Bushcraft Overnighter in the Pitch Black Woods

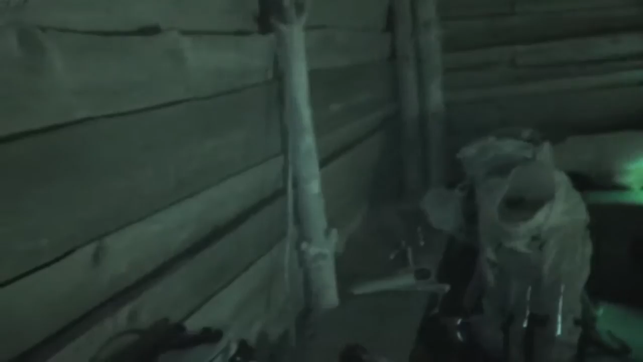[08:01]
again i've got the camera in night mode
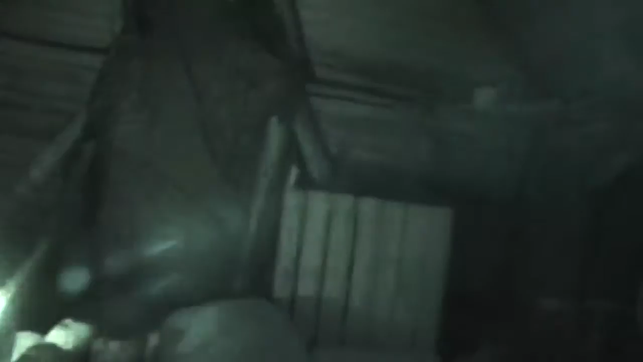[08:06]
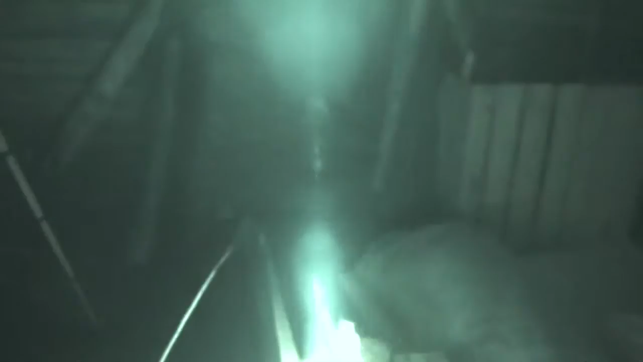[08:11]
so everything looks a lot lighter than it really is
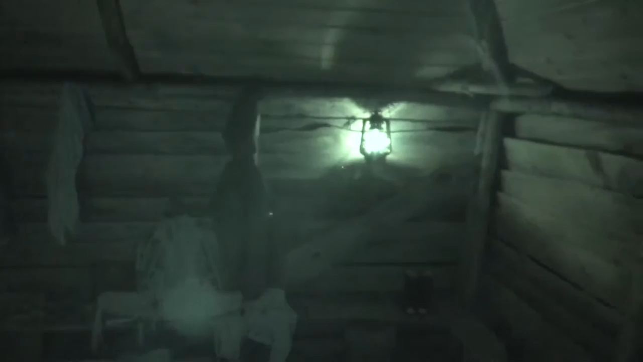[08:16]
still you get the idea it's still pitch black i believe it's about six o'clock in the morning